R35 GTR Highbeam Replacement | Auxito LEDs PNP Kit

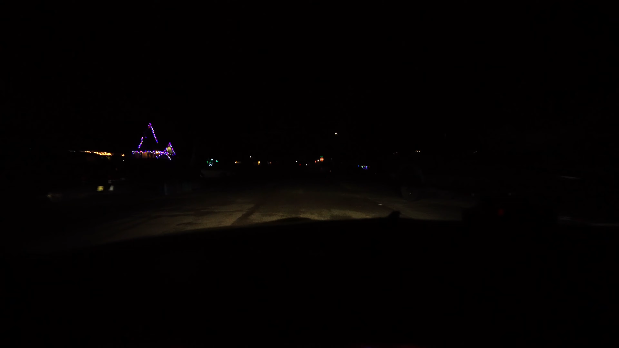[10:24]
i shut as i change to the high beams here it lights up all the way down to that stop sign that stop sign super illuminated up here and really just lights up everything on the road in person again it's it's a lot brighter so i'm uh i'm really pleased with this i wish the camera did pick it up all the way um obviously i don't drive like this around with my high beams on but uh i do really enjoy this um you can see the difference kind of right there
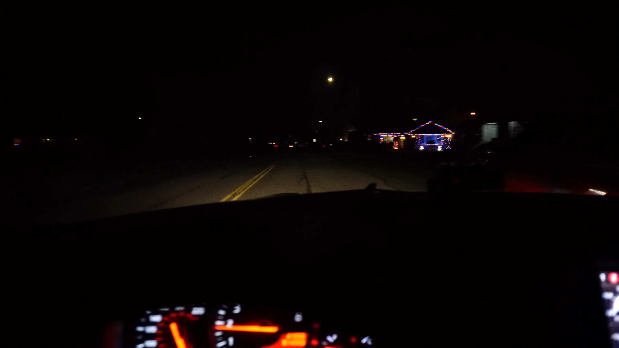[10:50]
i think this is a super solid update for anybody who drives uh you know out around or um on rural roads i i really suggest doing this this is uh this is this looks great for the gtr all right this will be the last time i promise i took off the filter on top of my camera so i'm just trying to show you guys exactly uh what i see and as you can see we're heading into
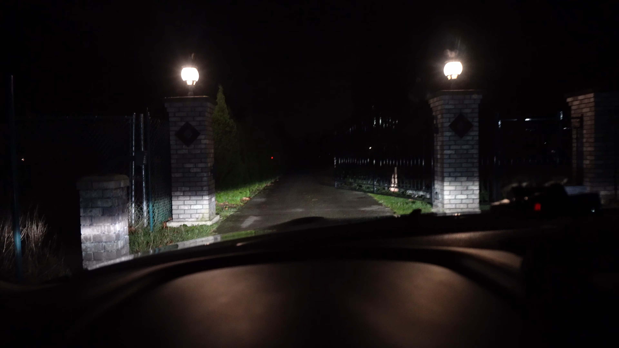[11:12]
this gate right here this is the main headlights on and high beams on so i think without the filter it looks a lot better um as you guys can see the high beams are just really bright the white is amazing i come out here into the grass and of course it's going to be a little bit darker as you can see but they really make the difference here so they do add a little bit of light to the top up there which
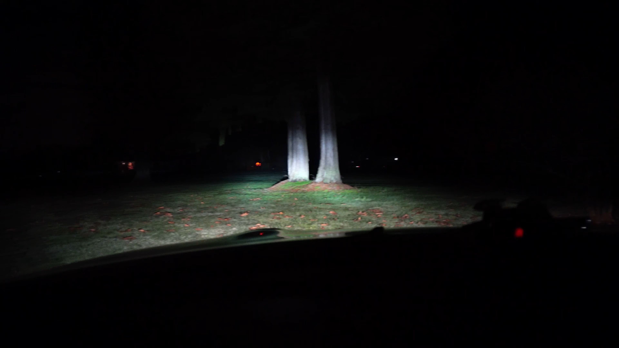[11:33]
i really enjoy so i know you guys can't see it but i can see all the way out to my fence line out there there is a little tractor that is lit up on the cameras there but all in all these are super solid especially for the price to get you guys some brighter uh lights at night obviously you want to be safe as you're driving um when i tend to drive at night i'm
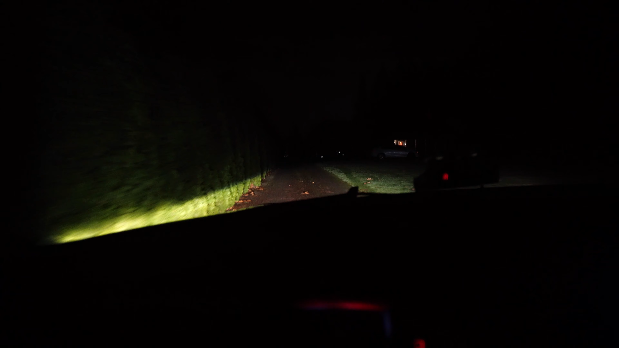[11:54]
usually by myself so i do get to use my high beams so again there they are with the high beams on you can see the whole house is
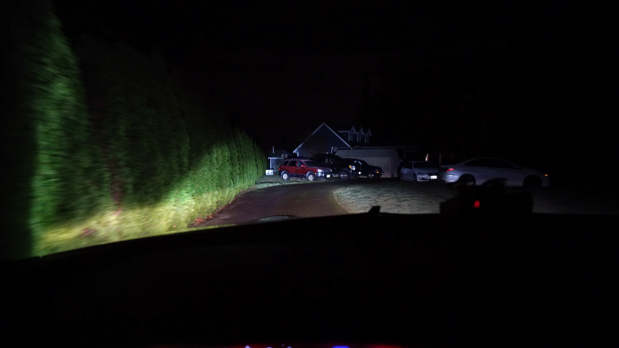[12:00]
illuminated now i'm really really happy with them anyways they are super solid